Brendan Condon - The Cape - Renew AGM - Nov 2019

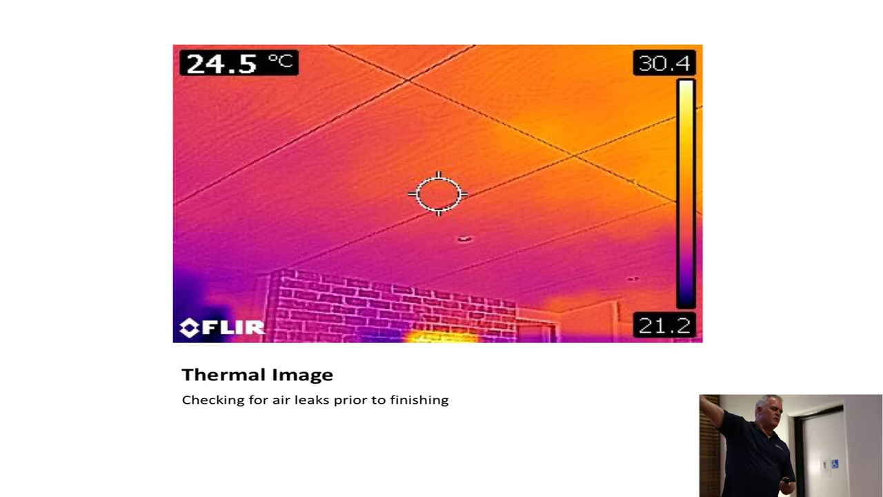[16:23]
On screen: spot 24.5°C
you missed some insulation behind that, so who did it? All right, rip it off and you're going to get billed for it, and then they don't do it again. So it's called democratisation of thermography. We've got these thermal imaging cameras, and it makes it very easy now. And these are some of the learnings that the builders are finding.